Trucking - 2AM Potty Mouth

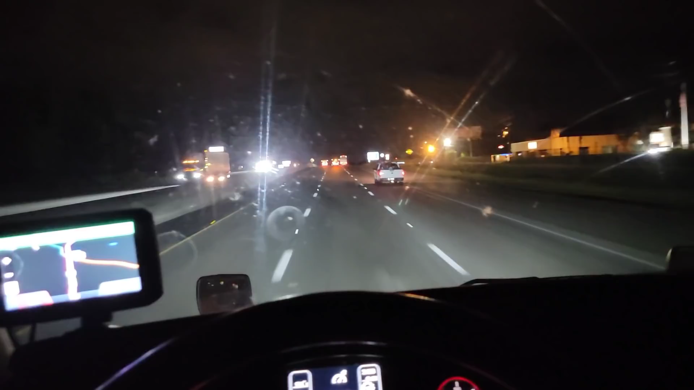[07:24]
So you get goofballs that box you in on the left side because all trucks are supposed to be in the left lane, and they literally doing 54, 55 miles an hour. And I absolutely hate it, dog. And sometimes you end up in a situation where it's a car on your right side, so you can't even try to pass this dude if you want to because you boxed in. And my question is always this, dog. Yeah, I get it. Speed limit is 55.
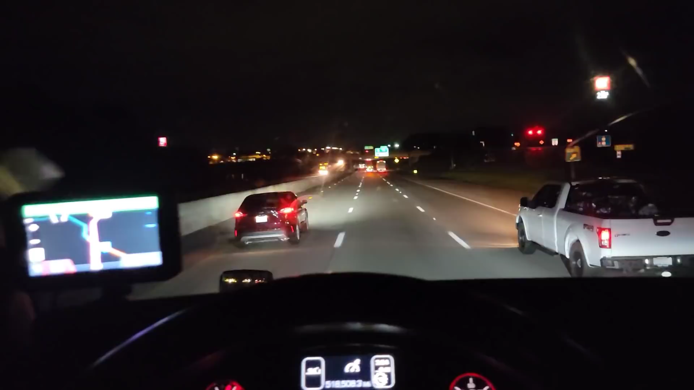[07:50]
Yeah, I get it. All trucks left lane. But my man, where you think the cop is at? You in a damn semi-truck. Where you think the cop at, dog? The cop is not out here waiting to catch you speeding so he can pull you over, because there's nowhere for him to pull you over. It's literally the last 25 miles of South Carolina, you know, going north or whatever, until you're in North Carolina at that point.